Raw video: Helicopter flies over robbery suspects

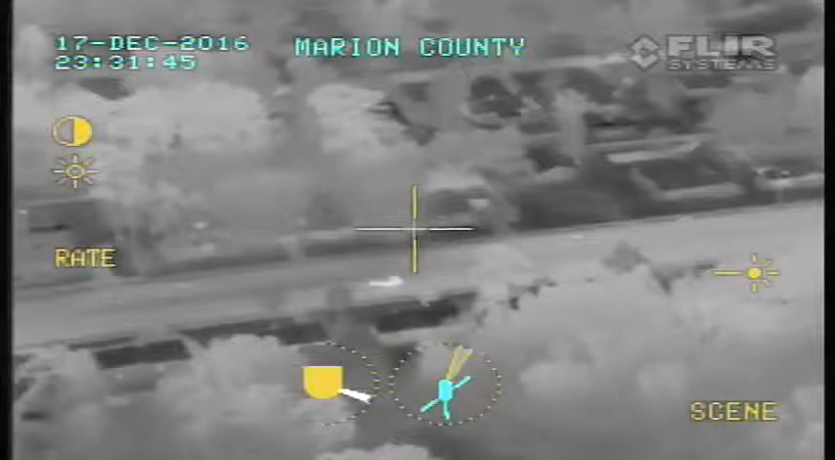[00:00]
Air 1, call this. We got it. No headlights.
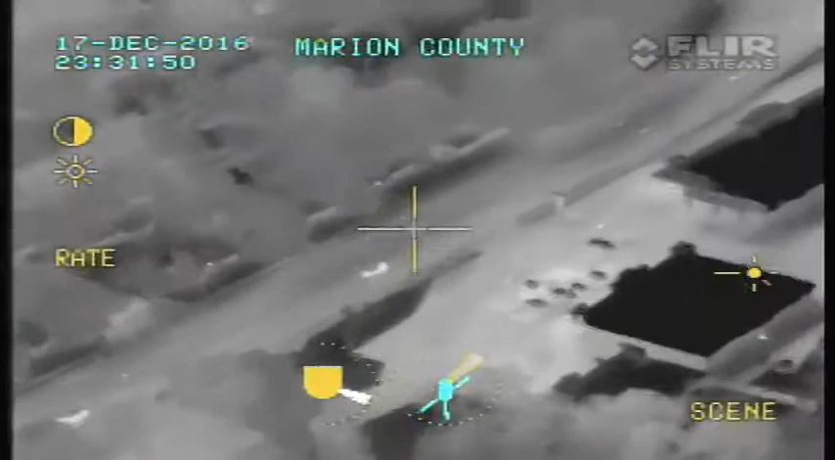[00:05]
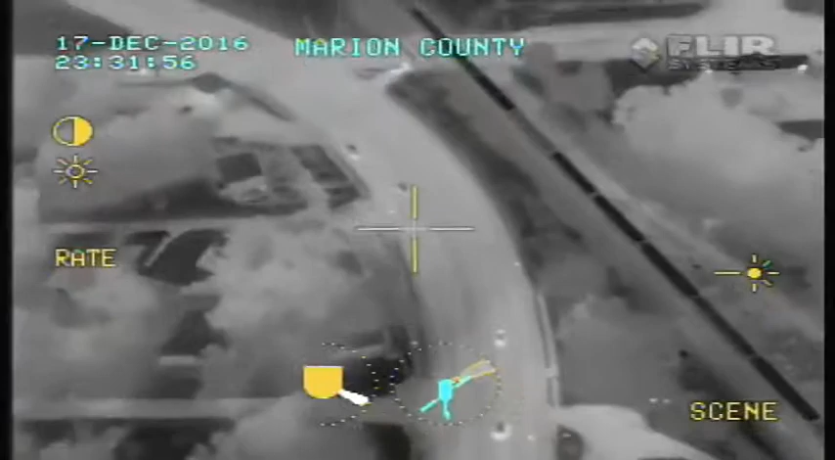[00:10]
Coming up to 8th.
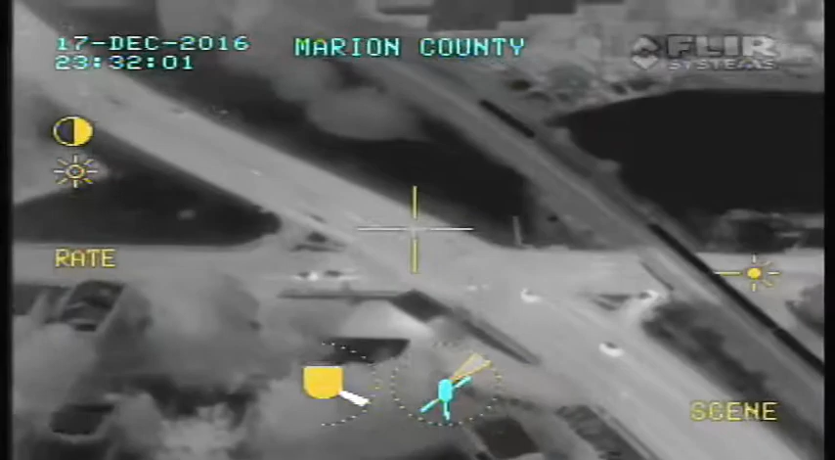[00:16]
Continuing westbound, continuing westbound. What road are they on?
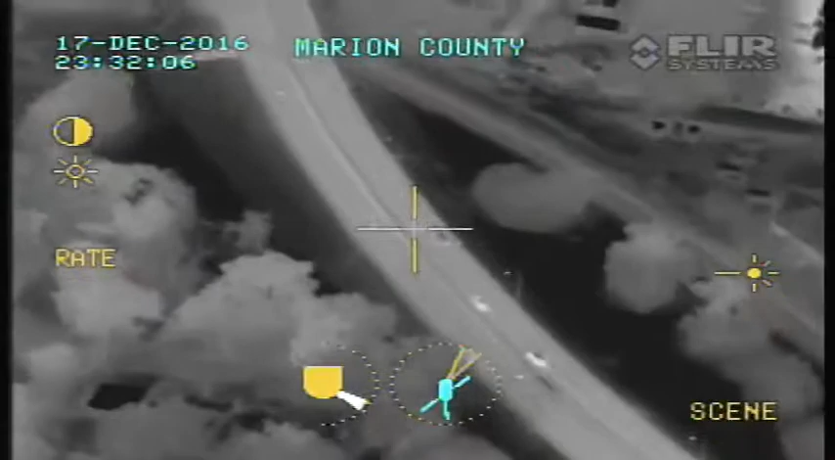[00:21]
14th Street westbound going over the overpass.
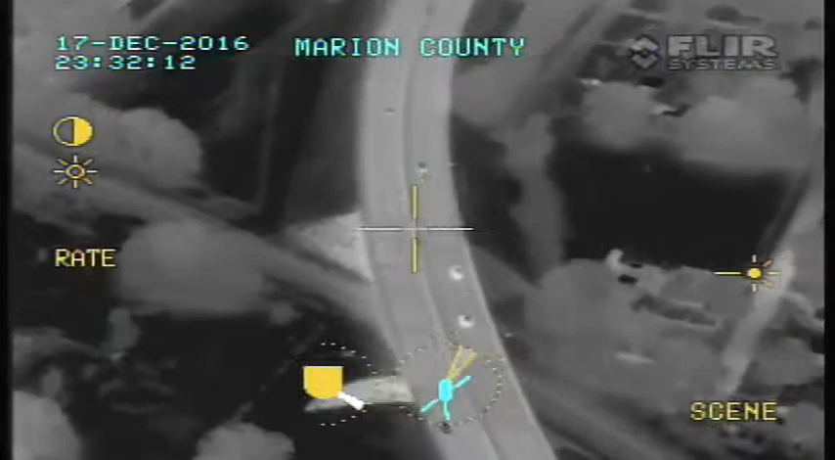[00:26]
Coming up to Magnolia, stand by.
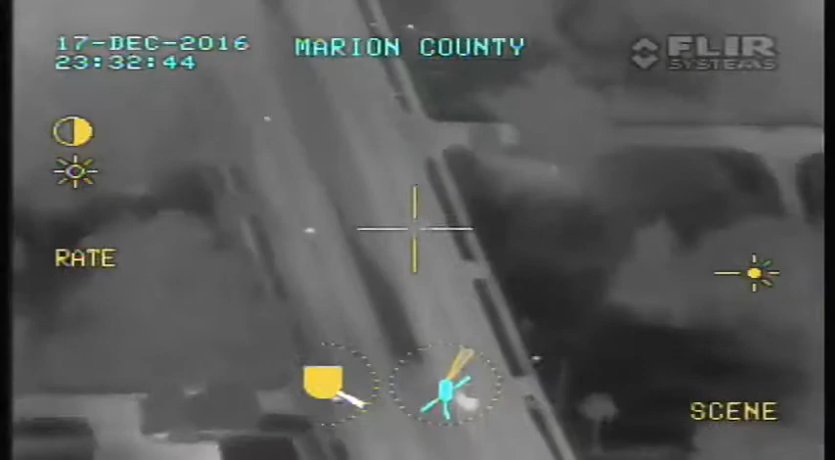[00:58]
14th Street westbound going over the overpass.
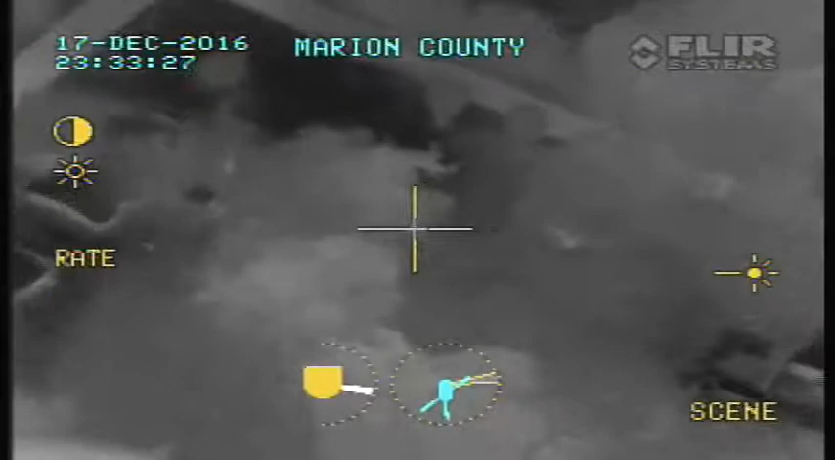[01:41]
We've got a running southbound through the trees. 10-4 running southbound, move the trees.
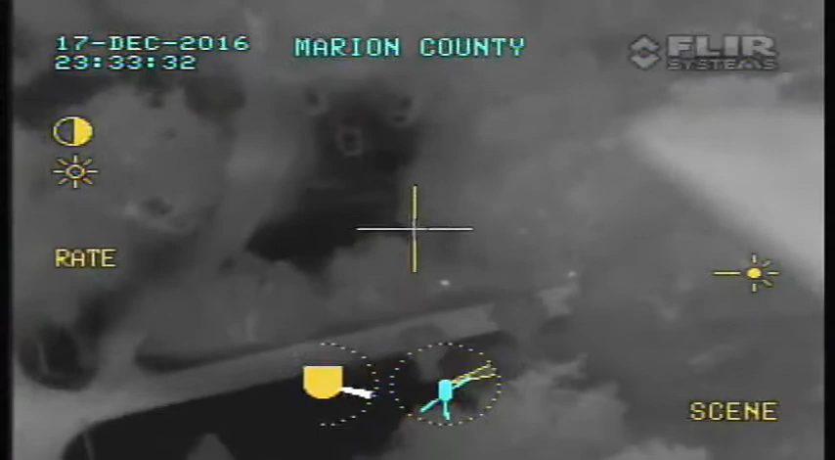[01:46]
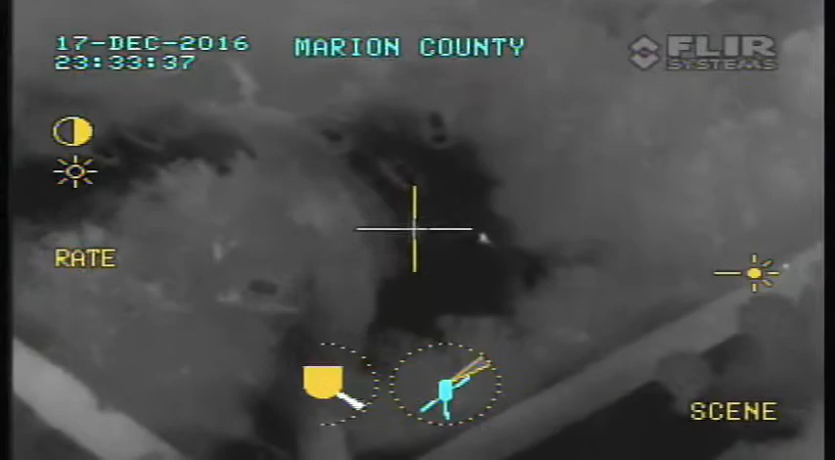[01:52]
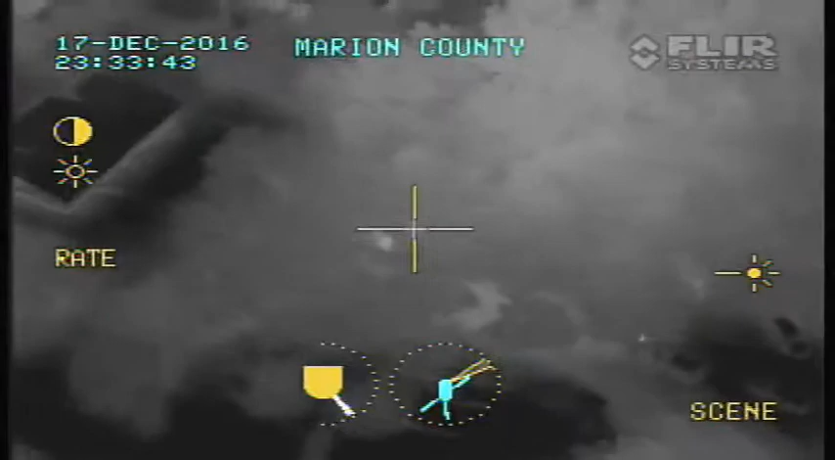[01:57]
Still southbound through the trees, stand by. Southbound past 9th.
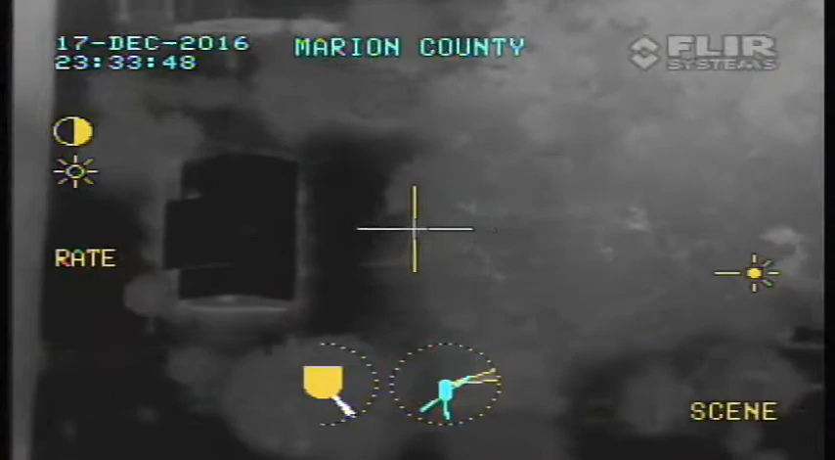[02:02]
Still southbound.
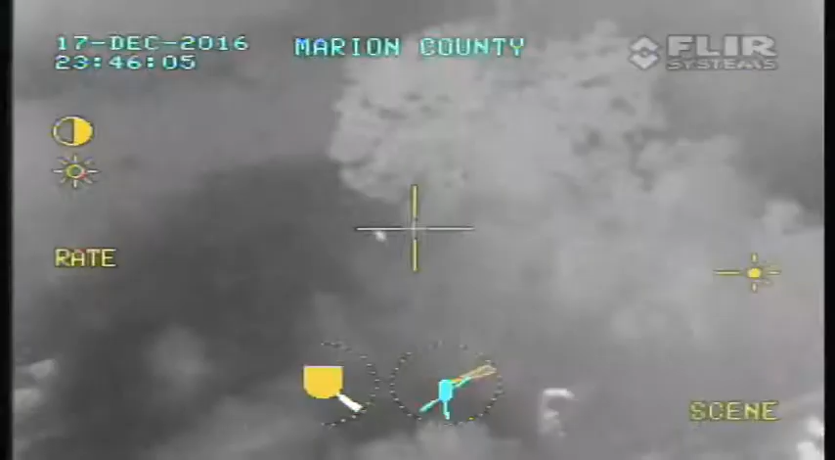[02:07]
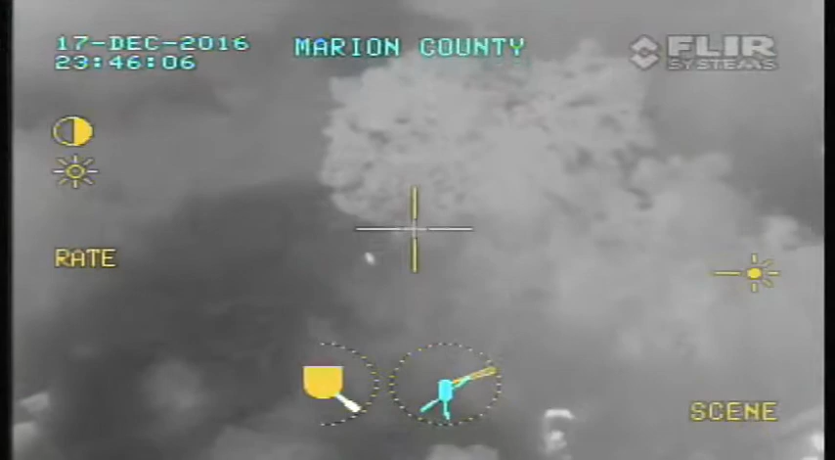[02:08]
Caiaphoxol. I've got one person, it looks like they're 10-12. They're right at the base of him.
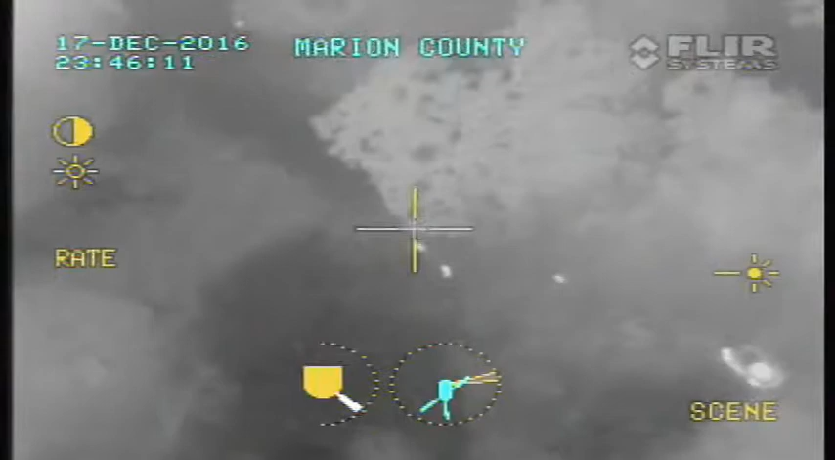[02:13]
20th Street westbound.
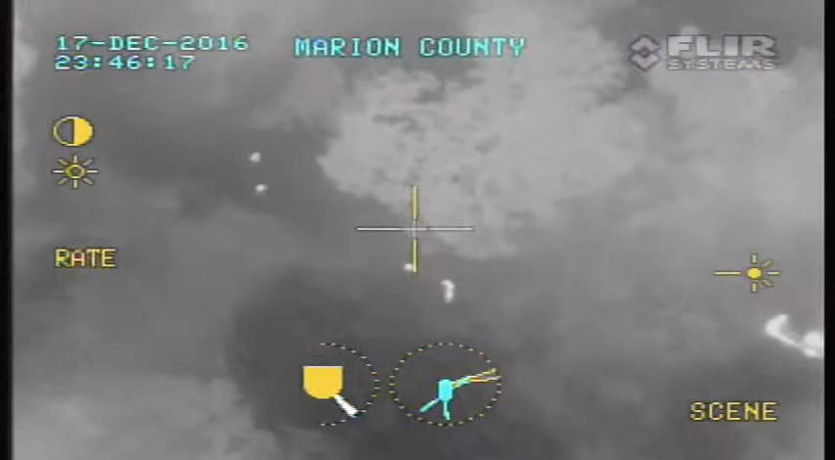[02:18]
I've got, what, what, what, what? I just don't know what the trajectory is on it.
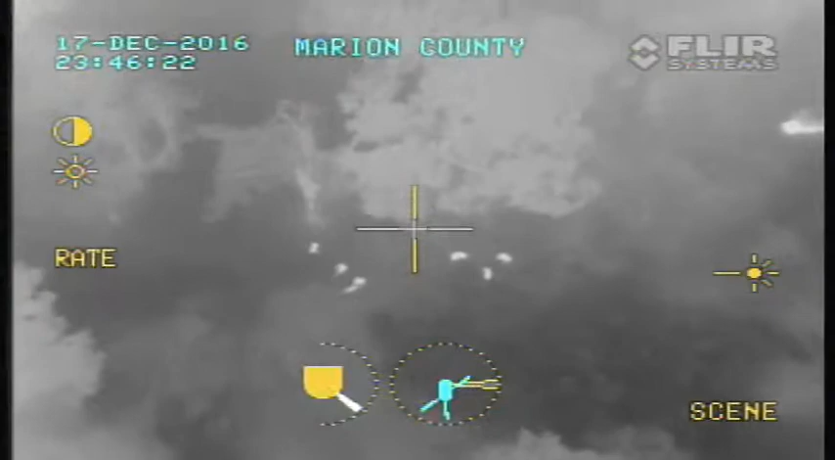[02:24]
Okay, I've got one person. It looks like they're 10-12. They're right at the base of him. Hello? Hello? You